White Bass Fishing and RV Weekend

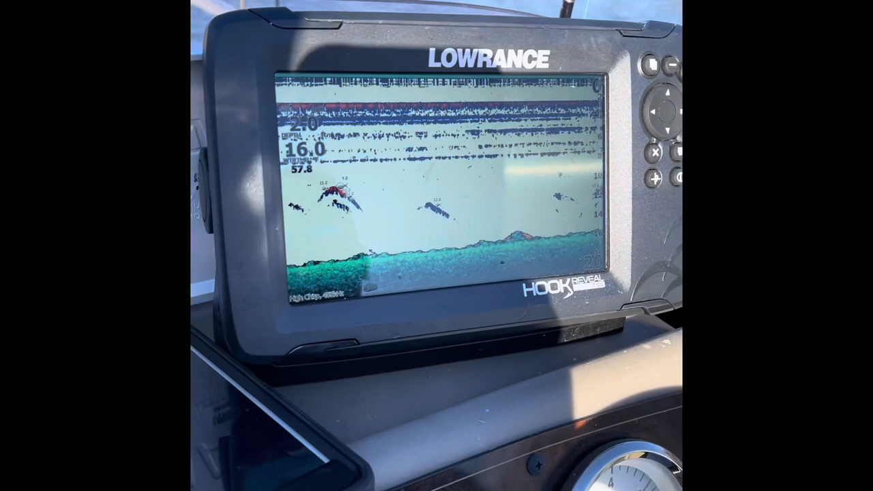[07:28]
We got fishies over here. Maybe some, that's probably bait fish.
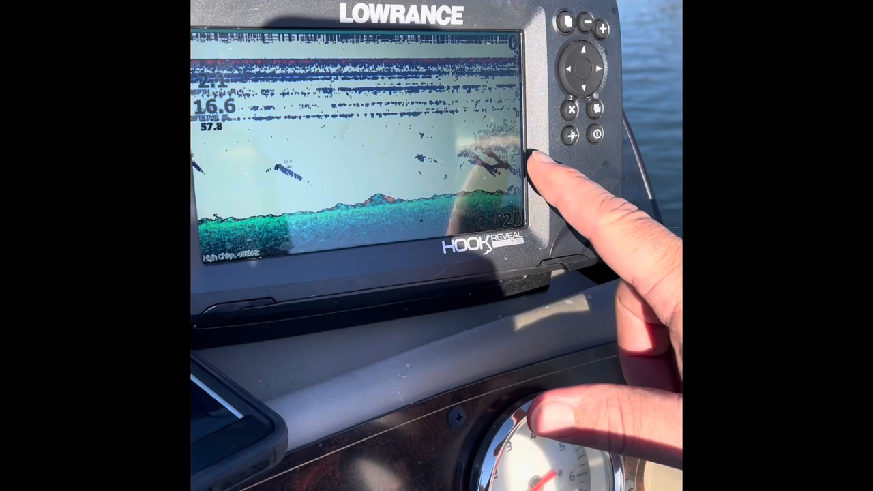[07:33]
Is it a big school or a bait fish? I'll let you know here in just a minute.